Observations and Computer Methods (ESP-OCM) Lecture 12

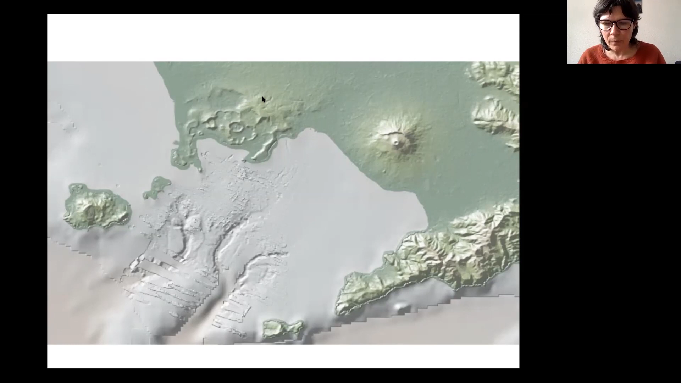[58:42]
All these volcanoes are rather dangerous, but maybe the most dangerous is Campi Flegrei, because you can see the size, how big it is. Also in comparison with Vesuvius and Ischia, it's very big. The magma chamber is very large. And here is